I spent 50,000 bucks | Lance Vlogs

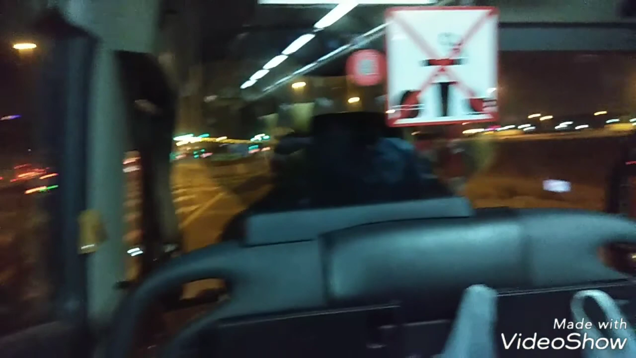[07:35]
I'm in the bus and I'm heading back to Abu Dhabi from Dubai.